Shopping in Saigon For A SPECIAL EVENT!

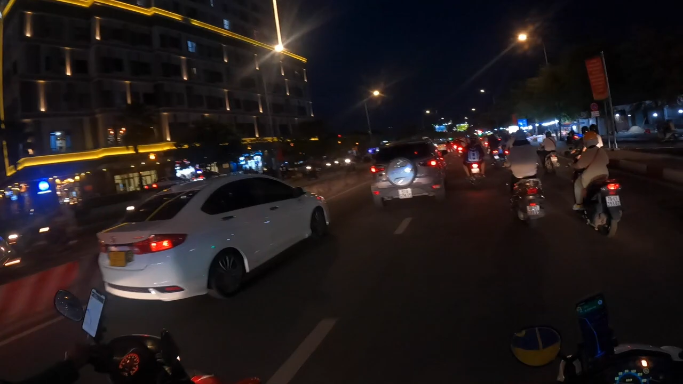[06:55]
Alright, so I'm on a motorbike taxi right now, a B.